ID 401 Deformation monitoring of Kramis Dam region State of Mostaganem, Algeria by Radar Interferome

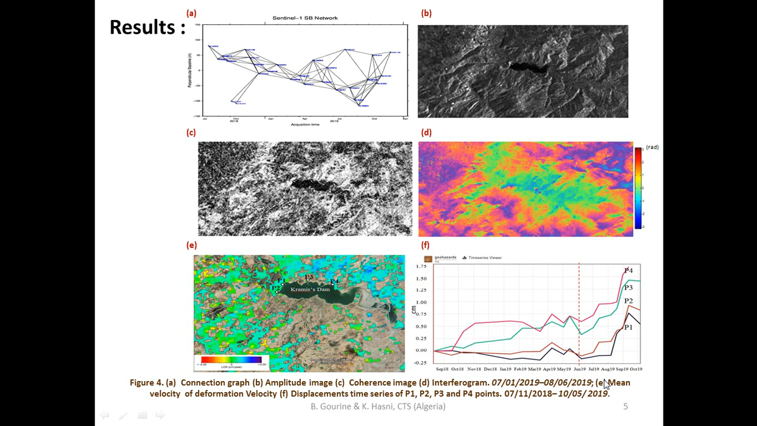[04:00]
The increase of displacement is probably due to water diminution of dam reservoir caused by rainfall decreasing and irrigation exploitation.